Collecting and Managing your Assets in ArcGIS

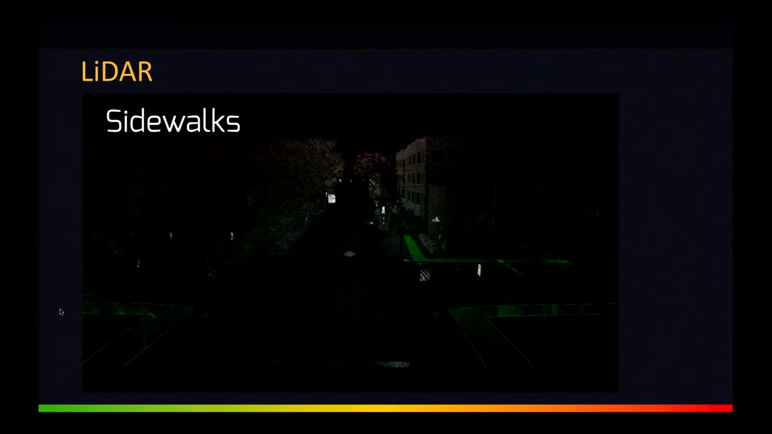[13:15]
I'll talk a little bit more about how we extract that
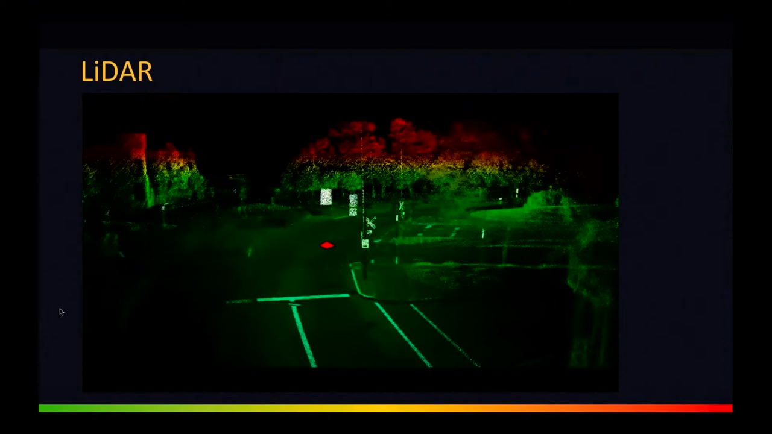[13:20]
data in just a minute but hopefully this video can give everyone a
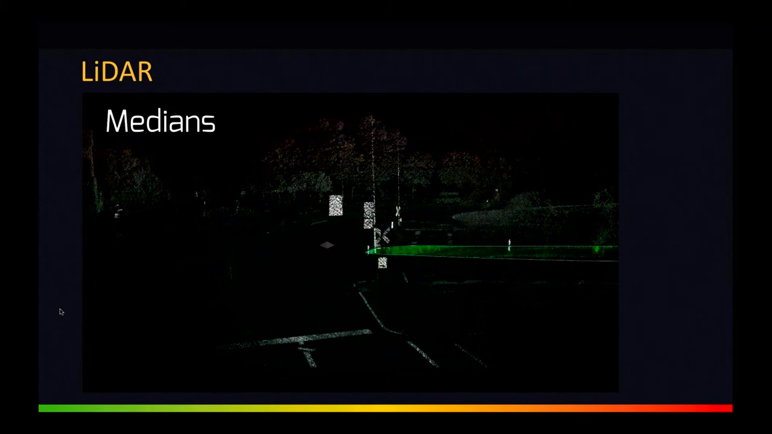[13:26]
decent idea of the kind of data that our mobile mapping system is creating.
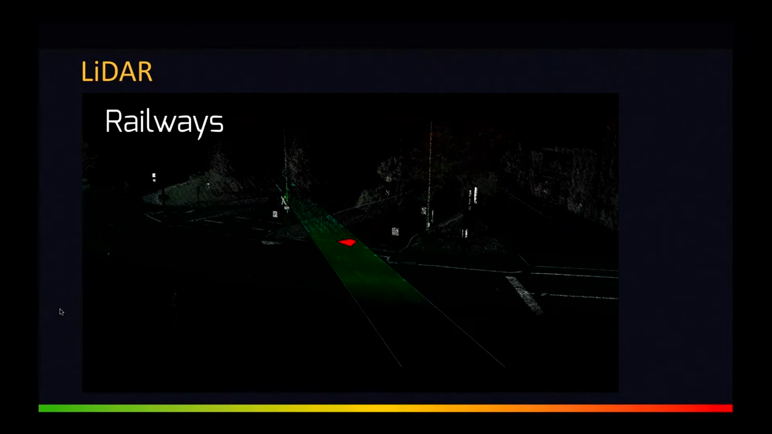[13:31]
Generally, a 3D point cloud with an accuracy,
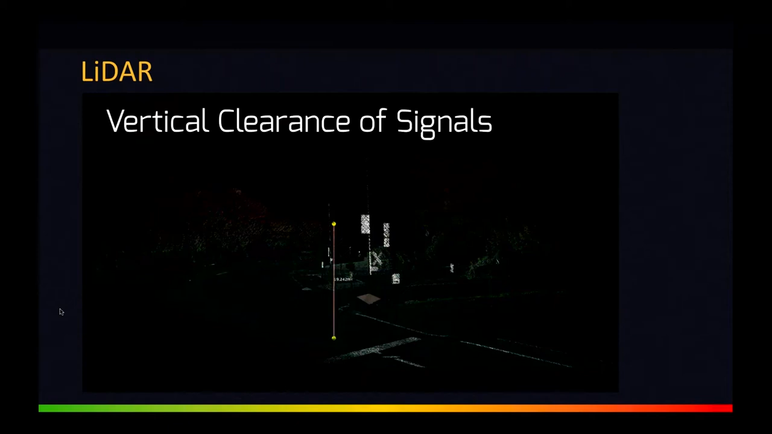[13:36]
a relative accuracy of around plus or minus two and a half centimeters and an absolute accuracy generally within one meter.
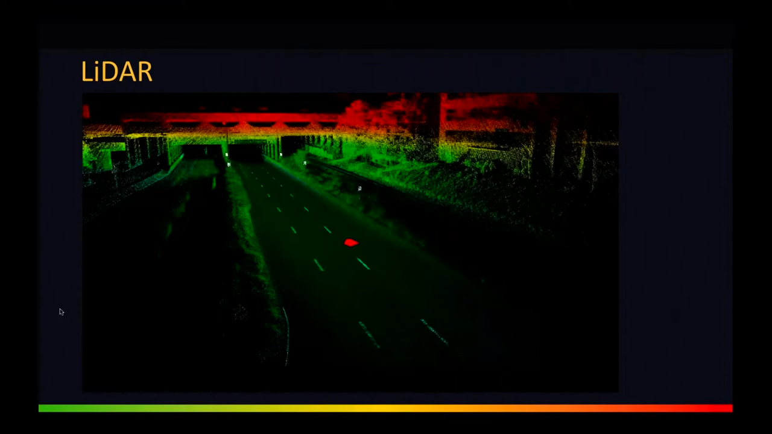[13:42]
But we do have some experience controlling
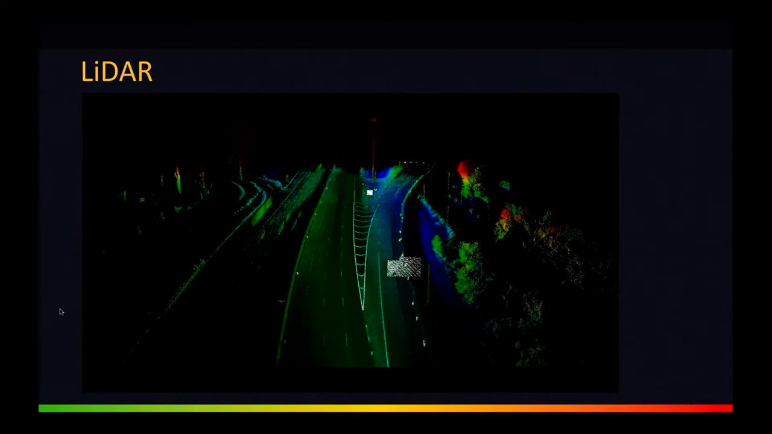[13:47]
the data set to get better absolute accuracies as well.
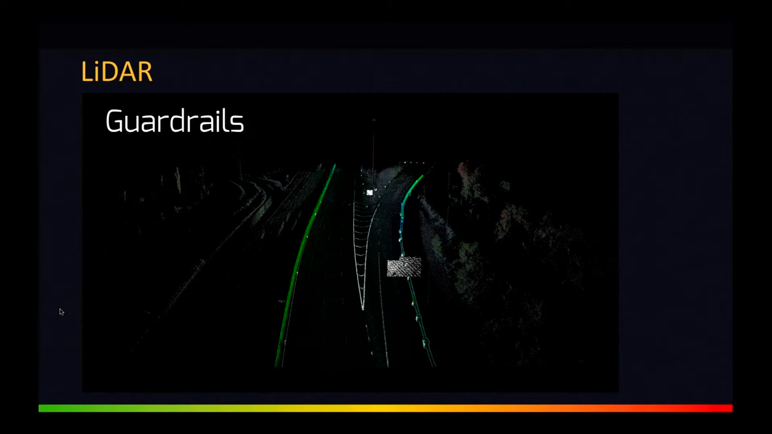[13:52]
So, if there are questions about that, we can talk about that later. The LiDAR sensor that we typically use is an HDL32.
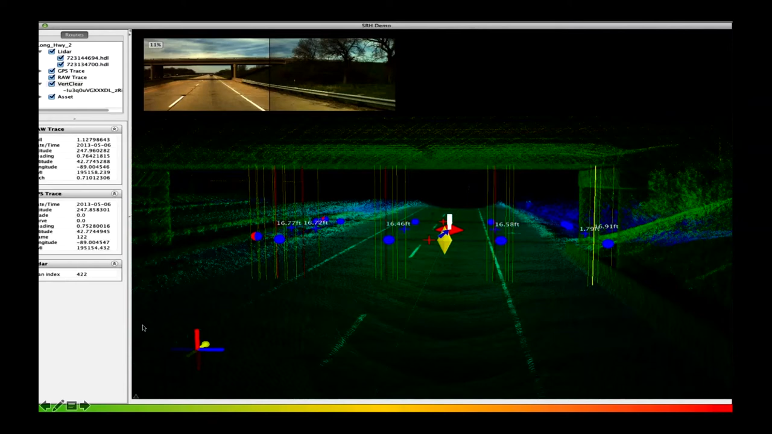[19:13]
Here's a quick example of a vertical clearance tool that we have for structure vertical clearance measurements. And another quick example of
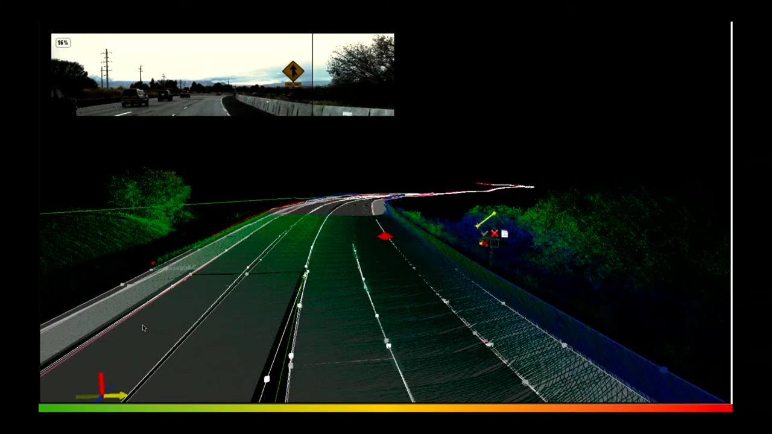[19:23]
mapping that we have done in information extraction for pavement lane information and road widths. Here's a quick example of integrating that data.